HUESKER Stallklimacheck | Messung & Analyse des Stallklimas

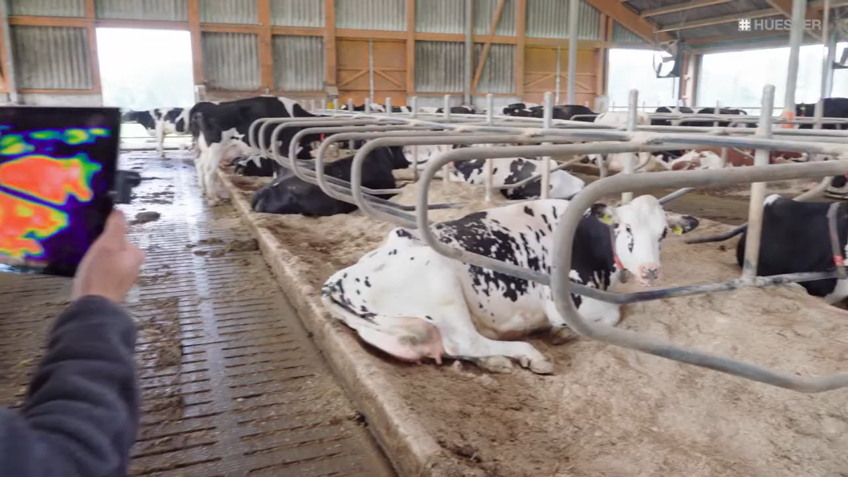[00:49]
Eine Windmessung, ein Nebelversuch, Aufnahmen mit der Wärmebildkamera, um die gesamten Klimasituation im Stall detailliert erfassen zu können.